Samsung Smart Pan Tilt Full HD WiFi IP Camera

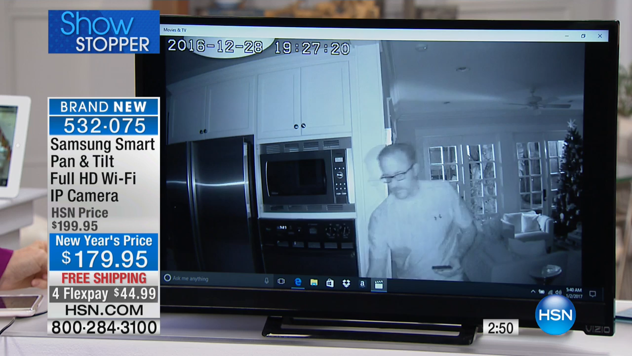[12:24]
The auto, remember the tracking, auto tracking works in night vision. So, there's no lights on in your house? There's no lights. There's no lights. The auto, I want to say that again. The auto tracking works in the high definition night vision, which is huge. Watch how it's tracking him around our kitchen. It's timestamped. So, okay, if it's the bad guy, you know exactly when they came in.